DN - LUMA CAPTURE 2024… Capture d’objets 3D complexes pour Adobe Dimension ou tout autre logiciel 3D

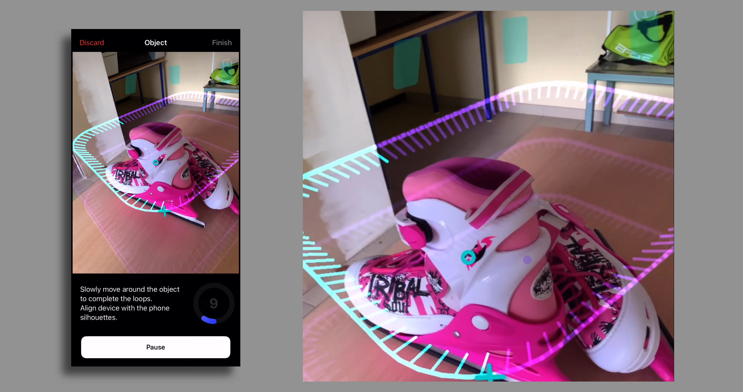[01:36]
Vous voyez les petites formes fantômes de GSM qui indiquent où il faut positionner le GSM ?